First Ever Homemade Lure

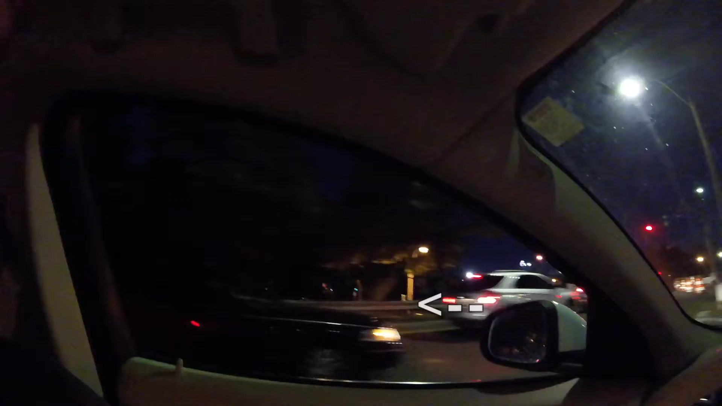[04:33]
That's the police. Do you guys see that? I'm going to finish filming this at home.